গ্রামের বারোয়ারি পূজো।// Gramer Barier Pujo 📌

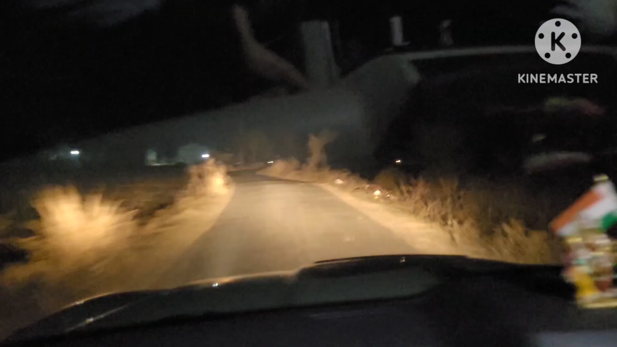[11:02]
ফাইনালি আমরা বাড়ির পথে রওনা দিলাম সবাই মিলে। সো রাস্তাটা বেশ ভয়ঙ্কর দেখতে, বাট ভয়ঙ্কর কিছু নেই, তো চলো বাড়ি যাওয়া যাক।